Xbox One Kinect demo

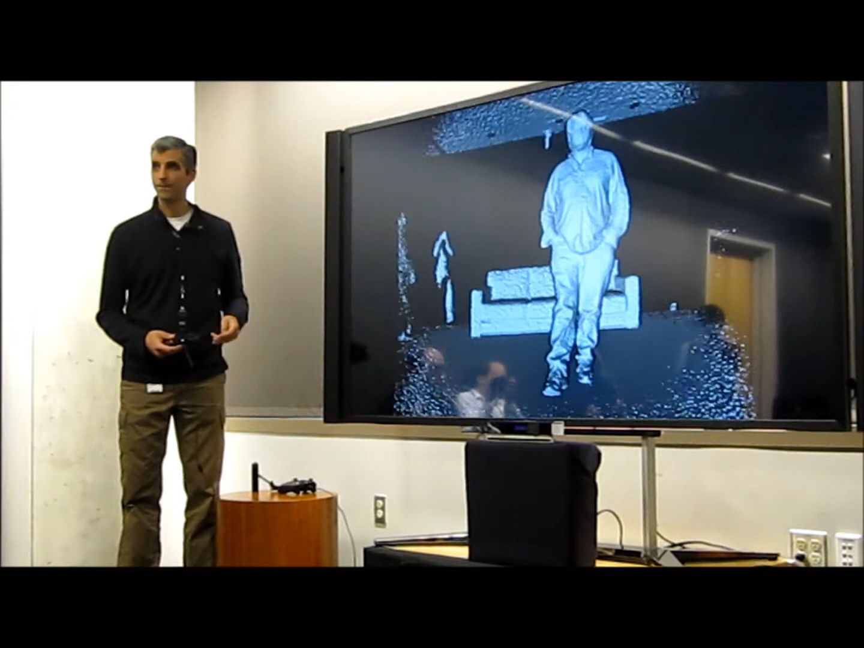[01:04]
So anywhere you are in the living room no matter what configuration your living room is in you're going to be able to take advantage of this great technology a significant improvement over where we were with Connect V1. How did you improve it? You changed the IR? You improved the number of points? How did you improve that? True I mean we did everything we have we have more pixels we have more resolution we have
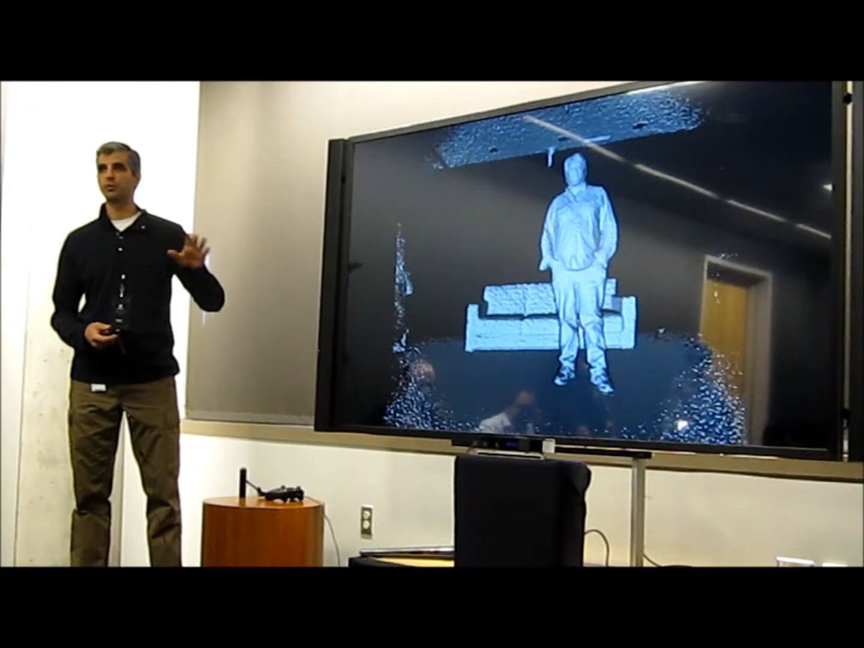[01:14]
more illumination like it's been a tremendous you know both you know physical hardware engineering effort and software engineering on top of it to be able to improve it in almost all aspects so we have you know 3x to higher fidelity we have a tremendously larger field of view we don't even need the telemoder anymore you know on top of that you know moving again to the color feed this is HD color we have you know six times the number of pixels that we had in Connect V1 and as you can see this is an incredible living room experience if you want to do a Skype this is the camera